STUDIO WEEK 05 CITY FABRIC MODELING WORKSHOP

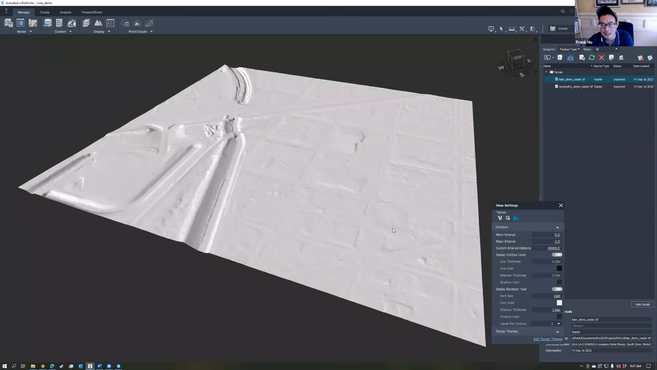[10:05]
Then we just click close and refresh. And then this thing that comes up here that says you have surfaces under the uncategorized folder or something, something, something, blah, blah, blah. Do you want to open surface layer panels to manage surface layers? You hit yes. And then you take that layer that you just added. You drag it into the ground surface, put it above the topo pathometry, and then hit that little light bulb like that and click OK.
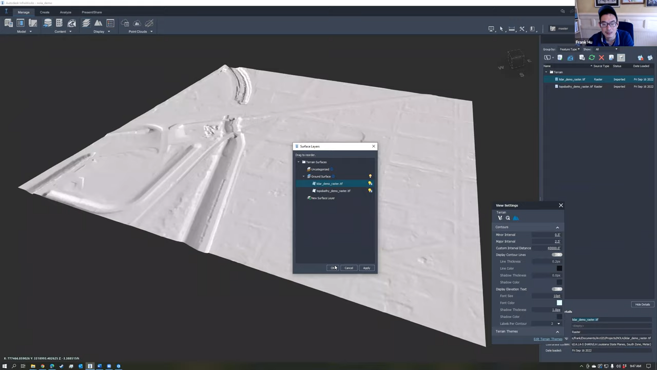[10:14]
And then this is that LIDAR data now three-dimensionalized as building massings. It works very well, in my opinion, as a plan diagram. You can see here it's almost like a hillshade. It begins to lose a little bit of realism as you zoom into it because LIDAR data sets tend to have a lot of noise. This thing that you see here, that's not a real feature in New Orleans. The wall of spikes of death is actually just a power line.
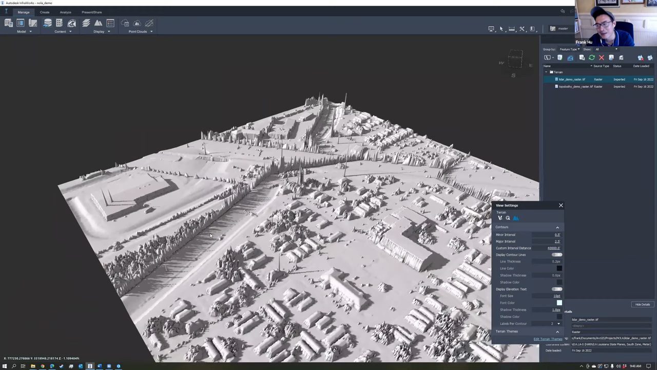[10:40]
I could be wrong, though. New Orleans might have a wall of spikes of death. So we'll find out when we go there. It could be cleaner. And so what we're going to talk about now is kind of like how to hybridize the cleaner ground elevation, the topo pathometry register. And then we take some of the better elements of this LIDAR raster and actually begin to model the actual architecture and urban fabric. There are a few techniques that I'm going to show you guys how to do. Go back to GIS.
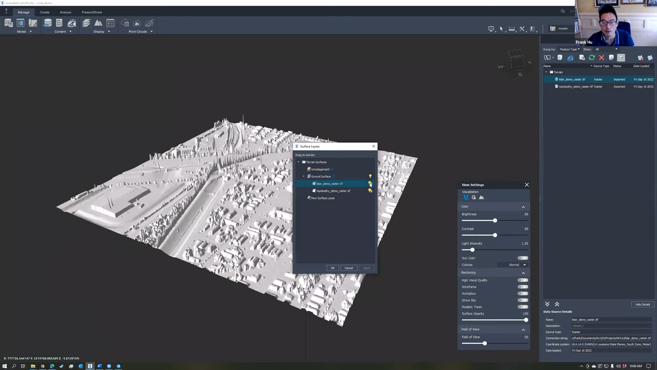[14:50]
So the way you do that is you basically go to this button called order invisibility of surface data. So just choose that. Then turn the light bulb off for the LIDAR raster, which is OK. And that kind of brings it back to this here. Now you go to the data sources button there. Choose the SHP because the building footprint is a shapefile.
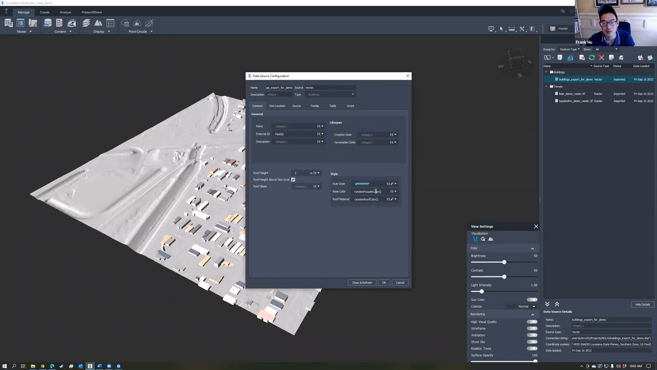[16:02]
And then in the style options right there, in the first line there, choose that little pencil. Then choose color. Then just pick a white color. Click OK. Then just copy and paste that white color value into the next two lines. Then click close and refresh. And that's a little bit more of a simple image. Now you see right here that even though the building heights are at the correct elevation at the top level, bottom of it looks like it's floating. To fix that, you go back to the configuration tab. Go to the source tab. Then in draping options, just choose drape and close and refresh that. That just brings up the buildings down so that it intersects with the terrain. So now this is a very, very simple way to mass models with very basic extrusions.
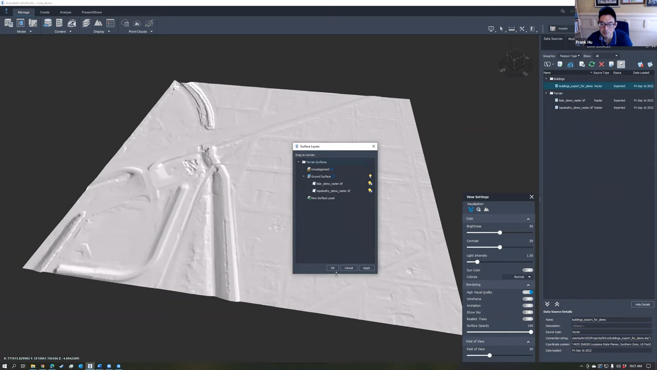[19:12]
Then you can just find the layer that says buildings, which is right here, and just turn it off like that. Now we're going to go back to the Model Explorer or data sources, and we're going to turn back that LIDAR layer on because I just want to look at it and kind of game plan what we're going to do. Well, here's an interesting thing. We don't have this building here in the model. Let's say we want to bring that back.
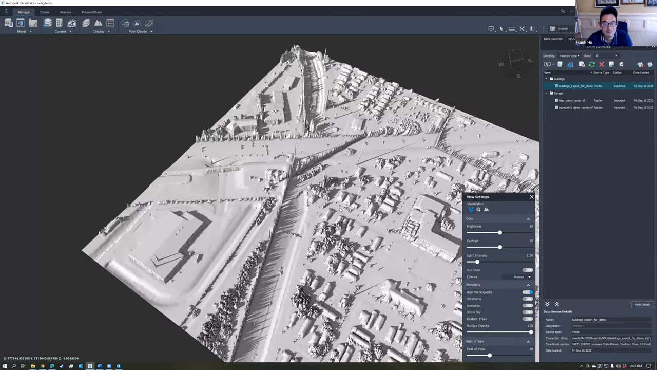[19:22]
There are elements, specific elements of the LIDAR that you want to keep. So here's what you do in GIS.
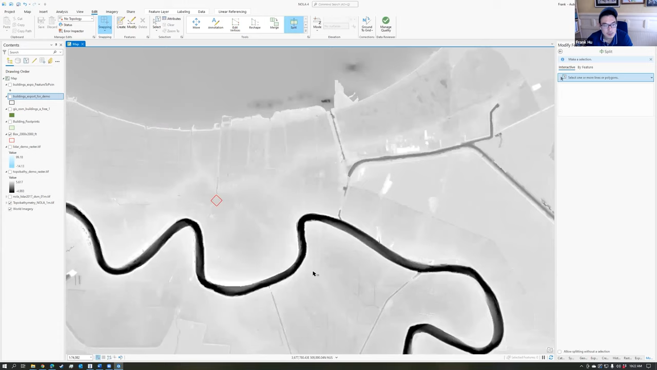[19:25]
We're going to zoom into that area again. We're going to use the LIDAR layer as a reference.
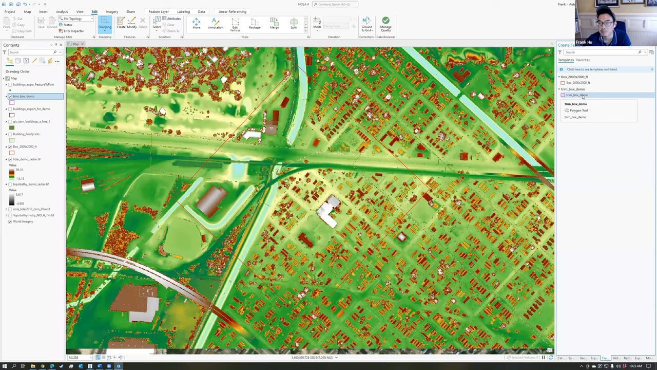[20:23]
With that selected, you go to the edit tab, then choose the create button. Then on the side of the window here, there's now this create features thing there. Choose that trimboxdemo as the layer that you want to create stuff in. And then you basically use the drawing tools in GIS to draw a new layer. So I'm just going to use the basic line tool there. And we're going to roughly draw out an area that you want to capture the infrastructure and just kind of get something that represents all that infrastructure.
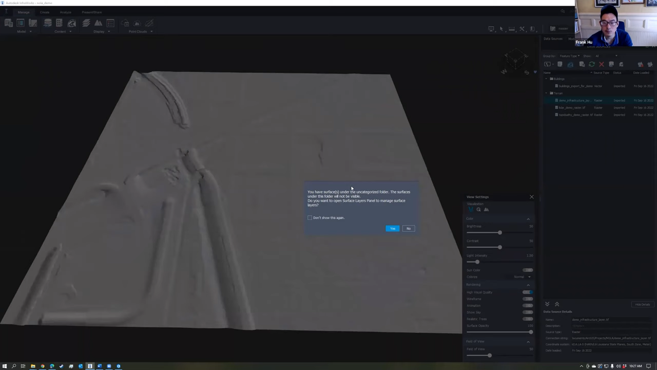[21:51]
And when this pop-up window comes up, you just say yes.
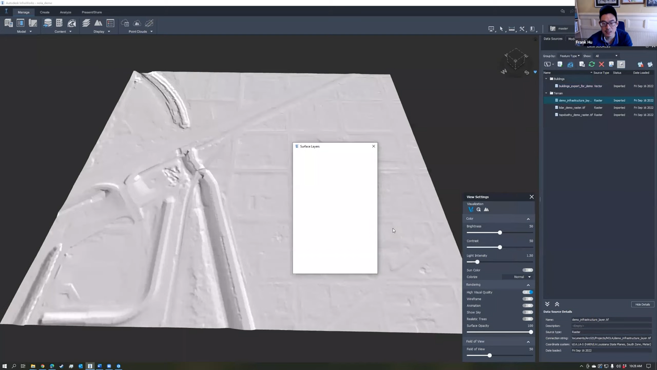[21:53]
Take that layer. Move it to the ground surface category. Then turn the light bulb on. Click OK.
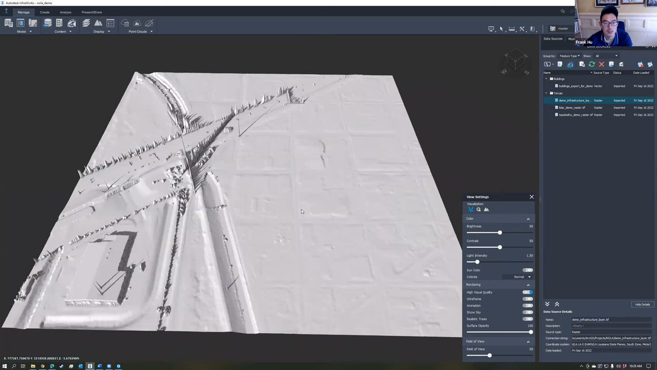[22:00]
And now you've taken a bit of one layer and a bit of the other layer. And you've combined it together. And so now you can go back to ModExplorer, turn on buildings. And now you can begin to see this is how you can build out your little parcel so that you have bits and pieces of things that you want. And now the last thing we're going to show is how to take this whole thing here and export it to Rhino.
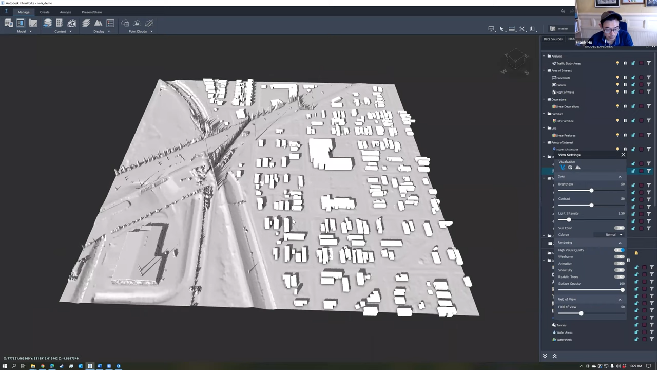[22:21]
So when you're ready to export your model, you basically go to the present share tab at the top, then choose this share tab there, then choose export 3D model.
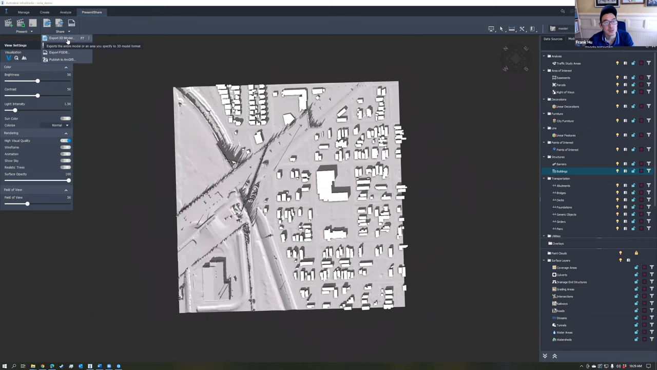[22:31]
Here you check this box that says use entire model. So check that because we're going to export the whole thing. In target coordinate system here, let's leave that as is. And then in extent here, let's choose user defined. And then these numbers here, you want to remember these numbers. So I'm going to copy and paste the X, Y, and Z value into a notepad document that I'm just going to save. Save because these numbers here are what you need to georeference this information. Again, never forget to copy those numbers.
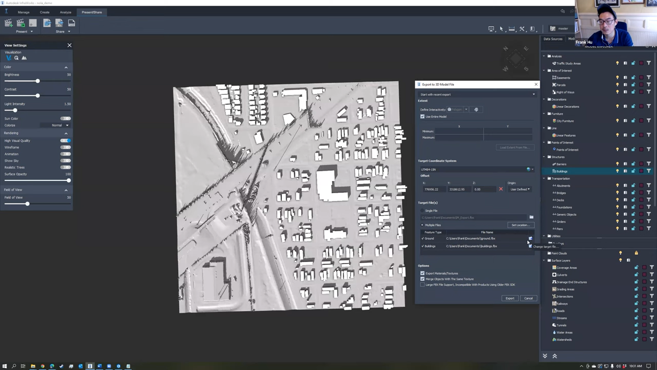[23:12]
And then in target files, I like to choose multiple files because that way it kind of isolates the buildings and grounds as separate layers in the file type, just click on this little folder next to the name there, change target file. And then I'll just save this on my desktop. Save these as .obj files. So for ground, we'll save it as .obj. And then for buildings, save it as a .obj.
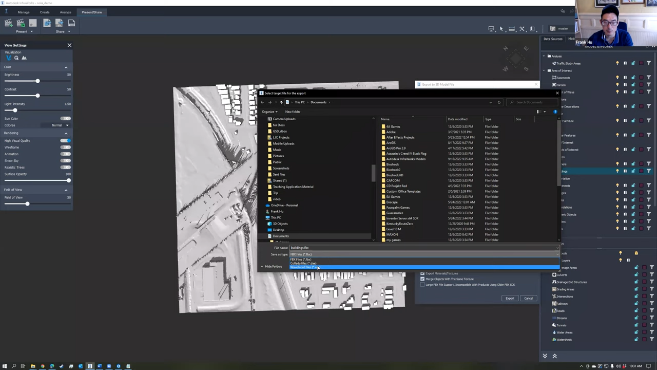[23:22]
And then all this other stuff is okay. So just click export.